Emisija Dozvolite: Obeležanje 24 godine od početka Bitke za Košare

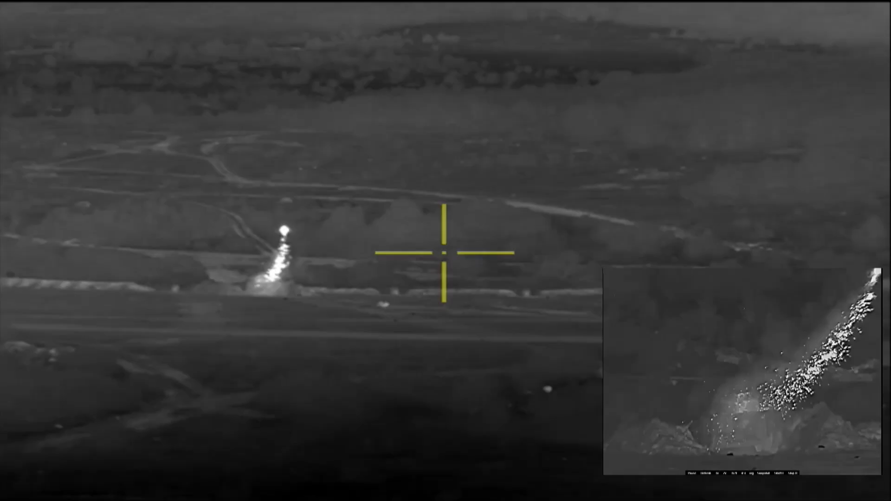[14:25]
Pokrivka, na primjer, umanjuje termalni odraz vozila, što otežava rad neprijateljskih nišanskih sistema.
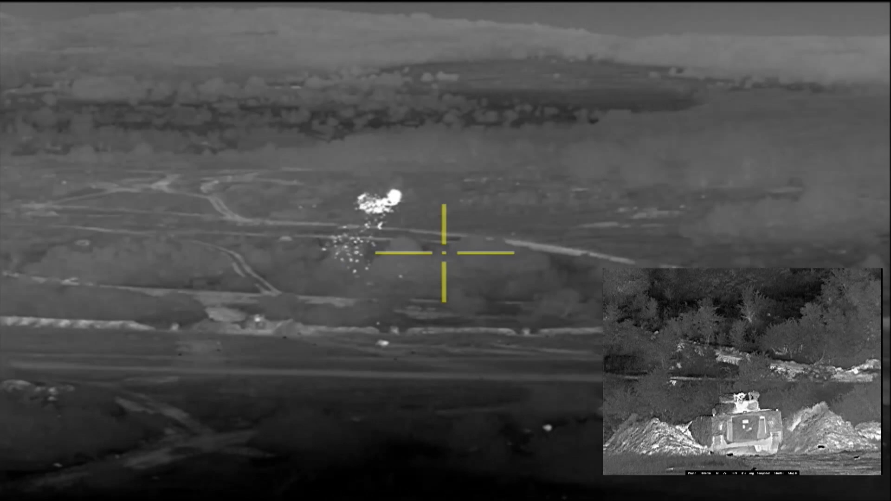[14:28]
Ispituje se i verzija sa topom kalibra 30 mm.